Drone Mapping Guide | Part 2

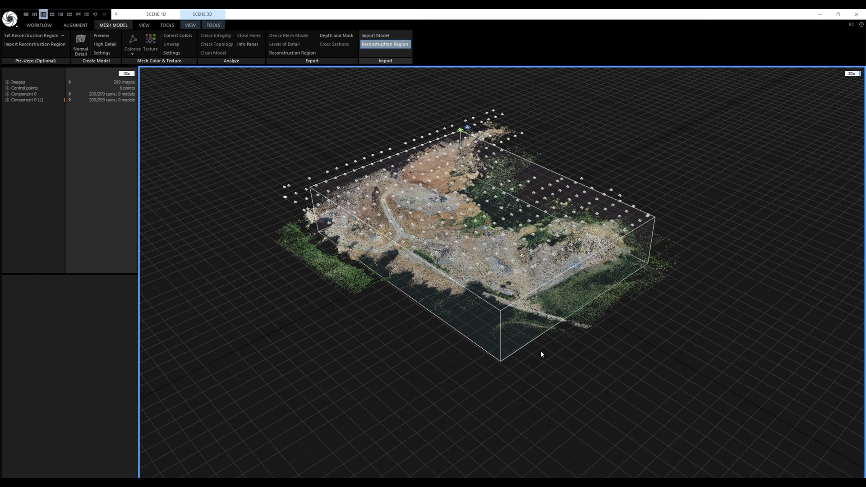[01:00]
Now we need to click on normal detail to create the model. The shortcut is F7. Model reconstruction is finished and now we can see the dense point cloud in the 3d view. It's good to save the project after model reconstruction so press Ctrl S to save it. Before we proceed with any calculation and measurements we should clean it to eliminate unwanted parts. Notice this sparse part of the terrain. It was caused by the insufficient coverage from the images.
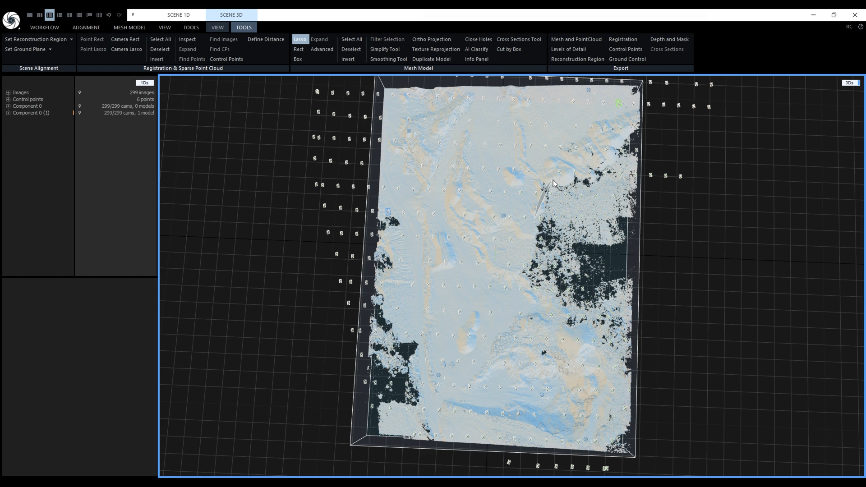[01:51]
Let's adjust the camera angle a bit and with the lasso tool we'll draw a shape around the area we want to preserve. Left click and hold to select the area. When done just release the button and the area is highlighted.
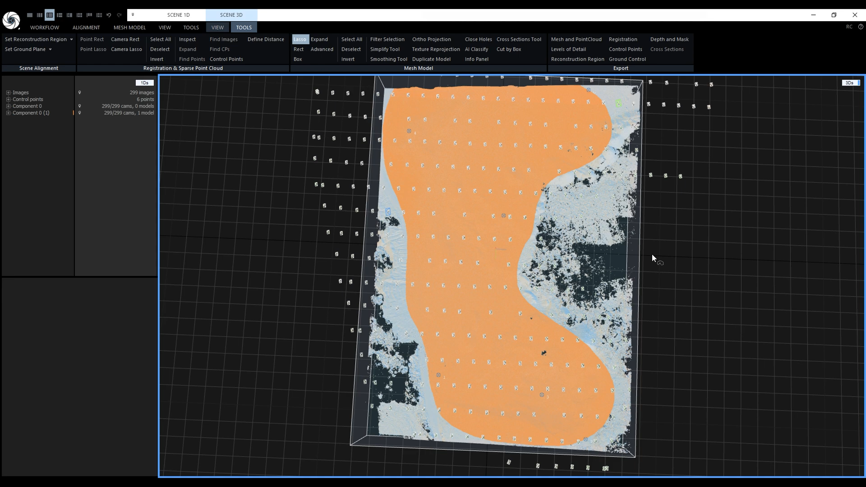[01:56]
We want to preserve this part so let's click on invert to invert the selection. Now we could press filter selection to get rid of the unwanted part but we still need to select some points at the bottom of the reconstruction region and filter out everything in one go. First we'll disable the lasso tool. We'll use select marginal triangles from the advanced tool to add the bottom points. If we just click the button it will override the current selection but if we press and hold Ctrl and click the button the points will be added to the selection.
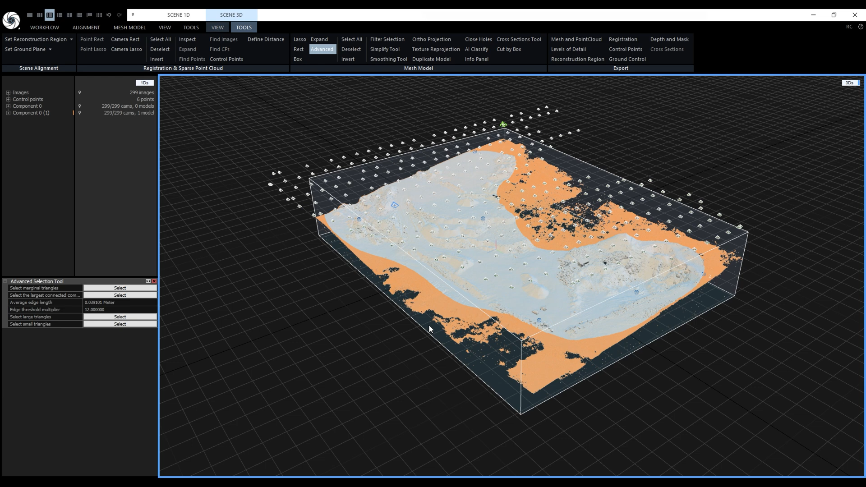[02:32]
Alright and now we can use filter selection. Now we are looking at the clean version of our model. We can always go back to the original one if we want to. When I expand this component in D1DS this is the source model so I can rename it and this is the clean version we are looking at right now. We'll proceed with texturing the model. Let's check our settings first. They are located in the mesh model tab.
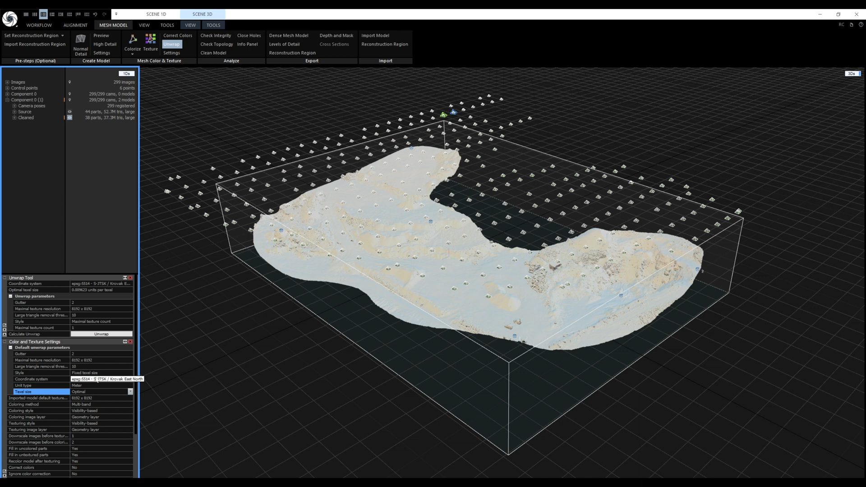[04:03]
After you click texture it will use the created UVs from the unwrap tool. If the model doesn't have UVs and you click texture RC will create UVs with the unwrap located in the texture settings. Ok so one final check before I press texture and it all looks good. This is our cleaned and textured model. Now we'll proceed with the classification. Let's go to the 3D tools tab and find the AI classify tool. We have multiple types of classificators. When working on a larger drone mapping project I start with the type that best describes my terrain. If I am not satisfied with the result I will try all of the types.
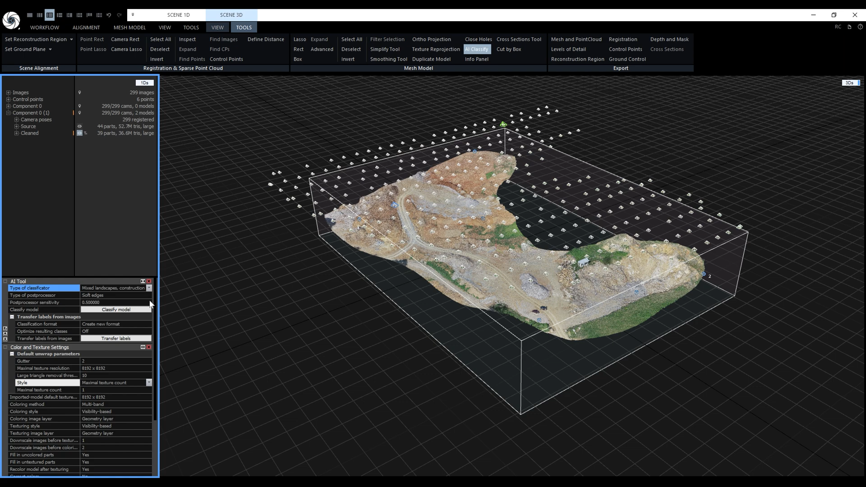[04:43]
Then I would pick the best result and manually edit the classification to fine-tune it. We'll keep it at mixed landscapes, construction sites, mines and click on classified model. It really doesn't matter that much because it's a small area and I will manually edit the classification anyway. The classification did a nice job identifying the cars, the bulldozer and shack as artificial objects. It also recognized some rocky areas as artificial objects but we'll fix that.
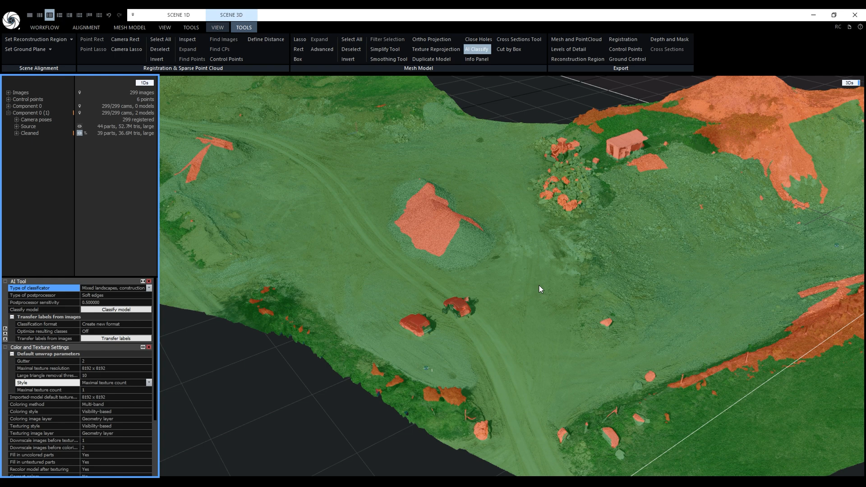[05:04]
All I want is that these two cars, the bulldozer and the shack are classified as artificial objects and the rest will be the ground.
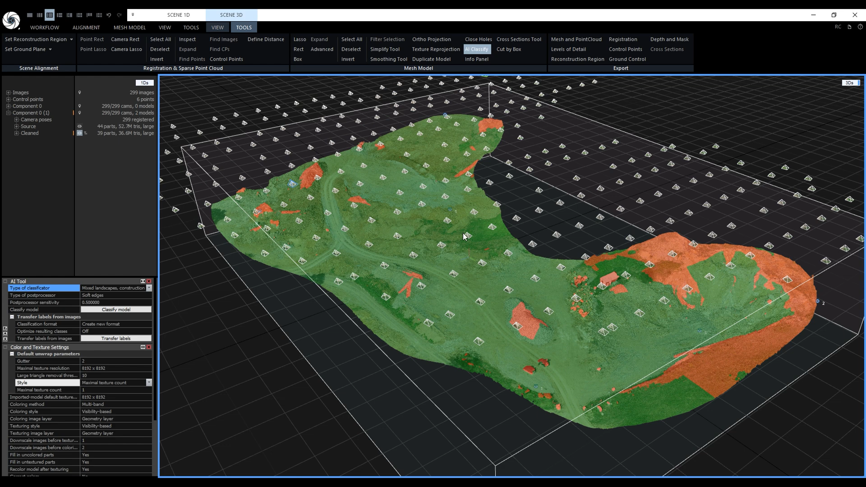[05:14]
Let's activate the lasso tool and select the entire terrain. To override the class let's expand our model, model classes, classification and select ground.
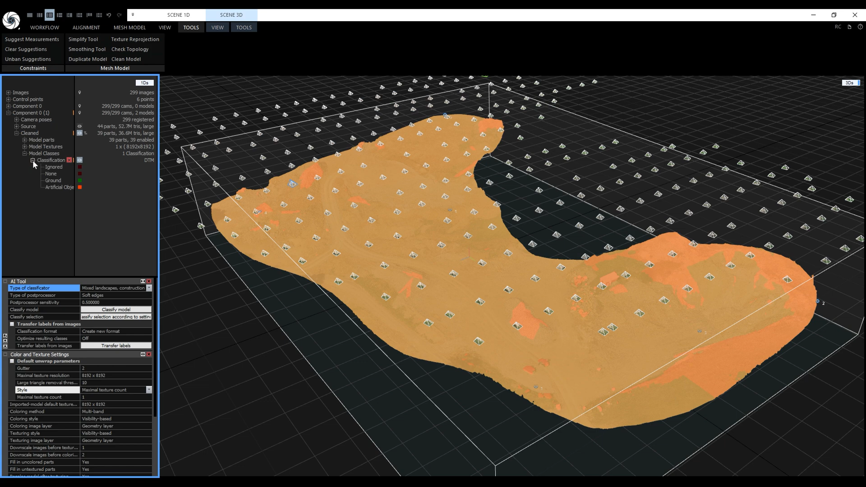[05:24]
Now when we click override the whole selection will be set to ground.
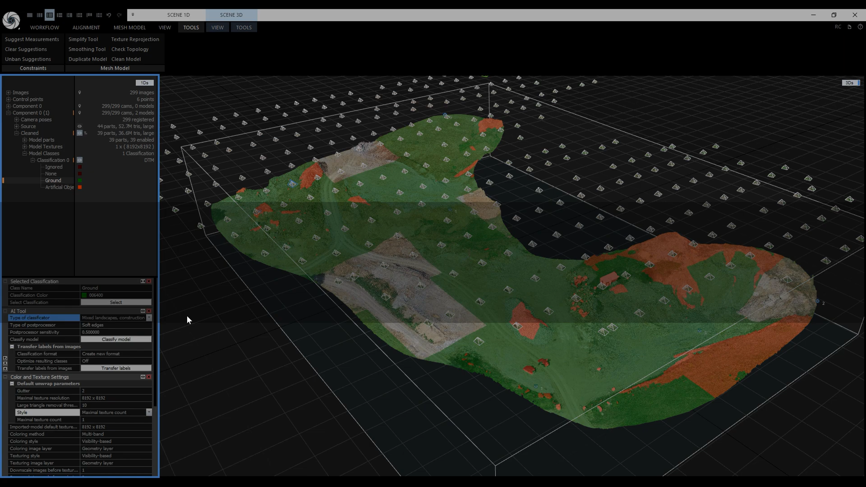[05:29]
Now we'll use the lasso tool to select these two cars like this.
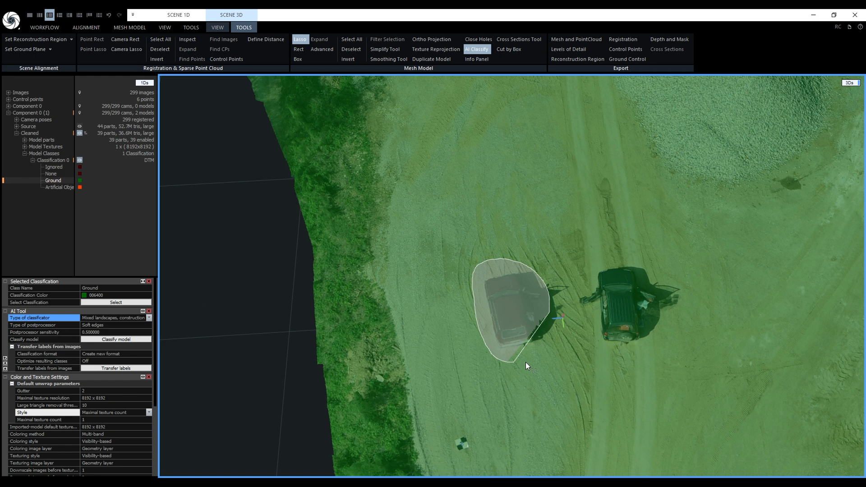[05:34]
Now I'm enjoying a new shape but before releasing the left mouse button I
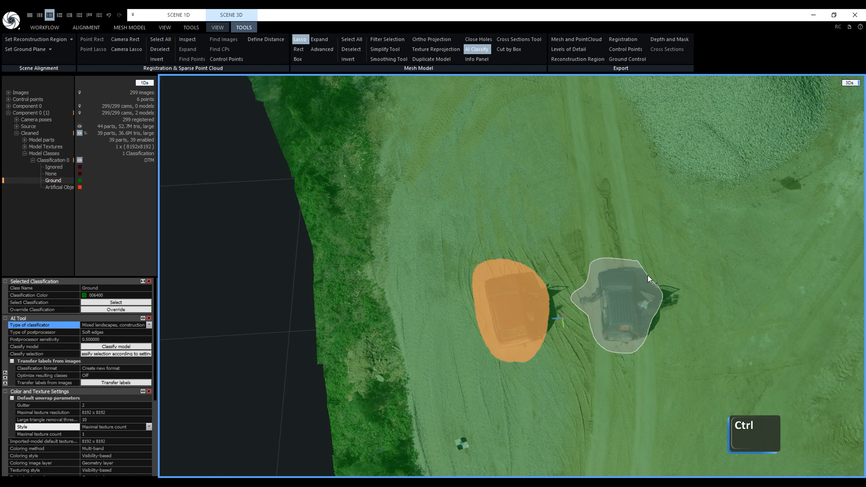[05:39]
will press and hold ctrl which will add to the current selection. Same for the shack.
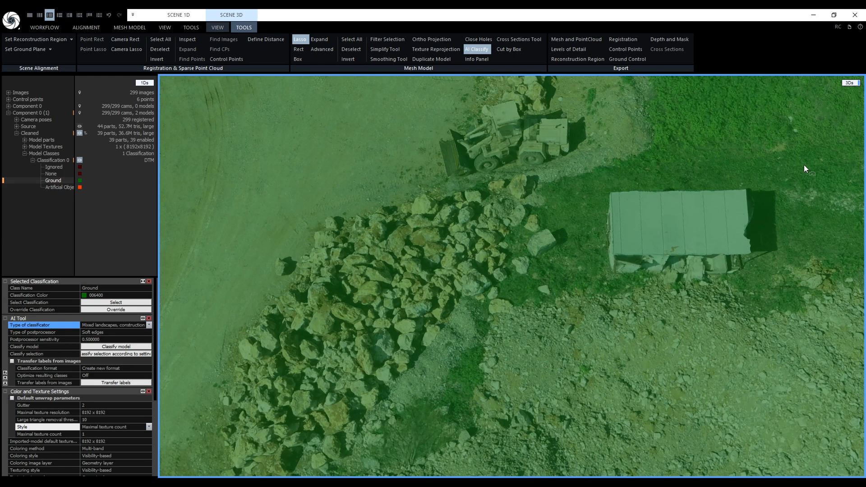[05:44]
I will also draw a shape around it. When I press and hold ctrl a small plus sign is visible next to the mouse cursor and I will repeat the process for this bulldozer one last time.
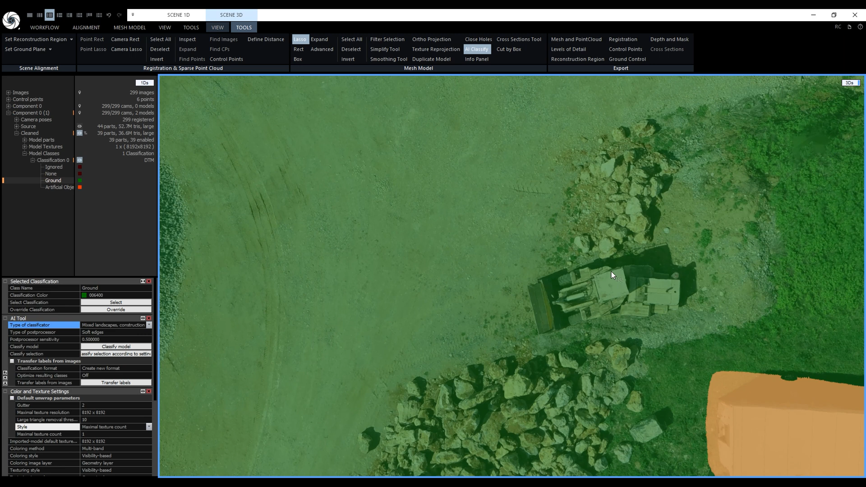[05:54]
This time we select the artificial object class and click on override again.
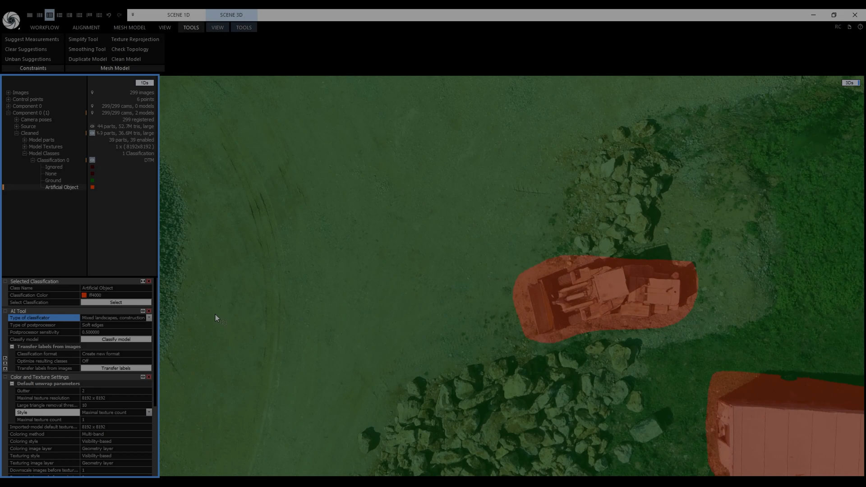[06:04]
Now the classification is ready and we will use it to create the mesh for cross sections and for making the digital terrain model. We no longer need the lasso tool and AI classify tool so let's disable them. Now let's create the cross sections.
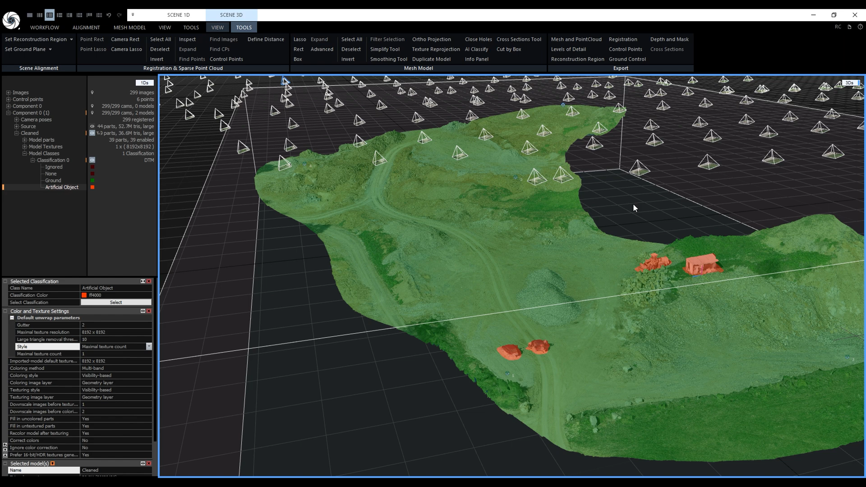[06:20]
To generate them we need at least one model in the project which we do. We can find a tool in the scene 3d tools tab. When the tool is activated it opens a widget that is similar to the ortho projection widget. Besides the standard editing options this widget allows us to set up the cutting plane direction. By default the cutting plane is set to be horizontal but we can change the direction by clicking on these squares.